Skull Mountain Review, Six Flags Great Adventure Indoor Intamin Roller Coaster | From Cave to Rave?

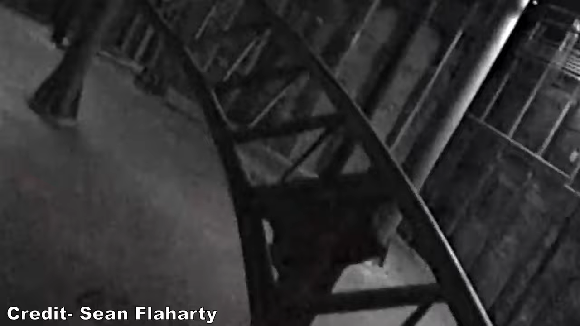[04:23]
In terms of theming and visuals during the ride, there is barely anything to look at.
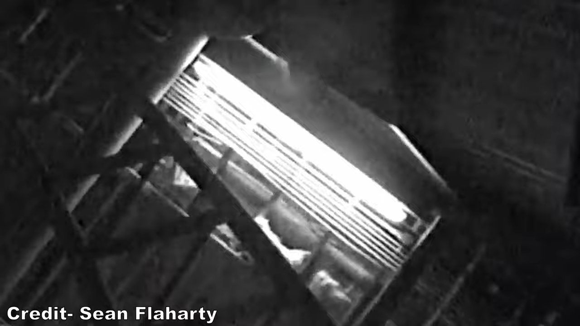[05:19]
These elements feel more like they belong in a rave than a cave expedition like the queue line built up. So as you can probably tell, this ride has some real pacing issues.
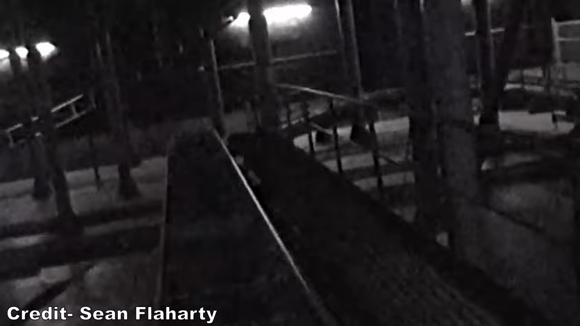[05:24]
But thankfully the ride is very smooth as you'd expect from an Intamin roller coaster.